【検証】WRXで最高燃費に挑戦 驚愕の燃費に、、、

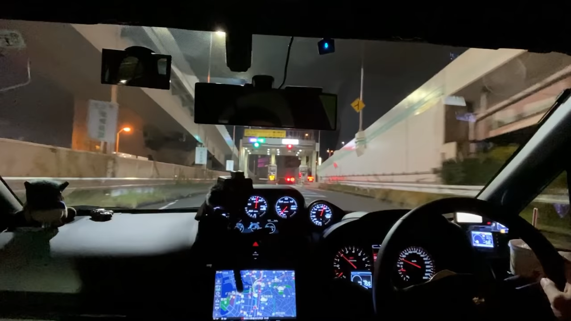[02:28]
んもう港未来入り口ですね今2.2.4キロ走って燃費が5.9
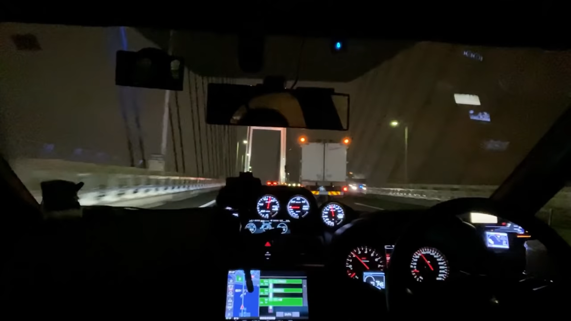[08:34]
ただいまベイブリッジそう燃費ね2リッターターボ2リッターターボ2リッターターボっていっぱいまああると思うんですけどシビックとかまあゴルフはあるとかねあると思うんですけど